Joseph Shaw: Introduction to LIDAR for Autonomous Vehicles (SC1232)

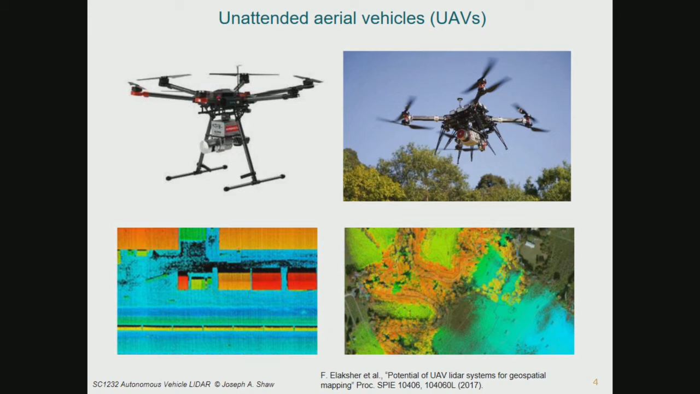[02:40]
this diversity of topics that I put in the first few slides really does represent sort of the diversity of interests in this group. It's not just all about self-driving cars. We could have unattended aerial vehicles, right? We could have a LIDAR on a little quadcopter looking at a 3D map of some area.